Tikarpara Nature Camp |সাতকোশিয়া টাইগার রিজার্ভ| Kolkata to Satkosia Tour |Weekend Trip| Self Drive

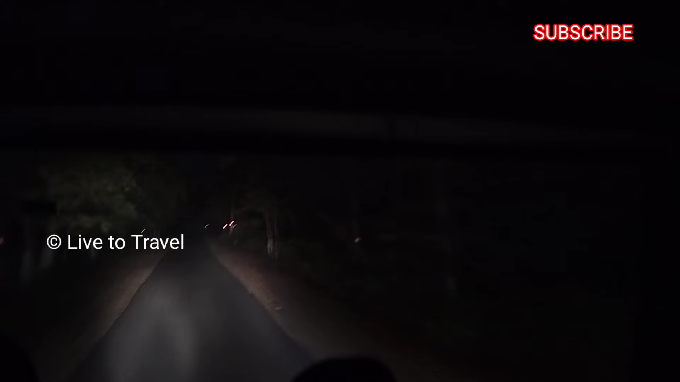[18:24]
এবার গাড়ি ছেড়ে দিয়েছে, আমরা ধীরে ধীরে এগিয়ে চলেছি নাইট সাফারির পথে। এখন মধ্যরাত্রি, আমরা কোর জঙ্গলের মধ্যে দিয়ে যাচ্ছি।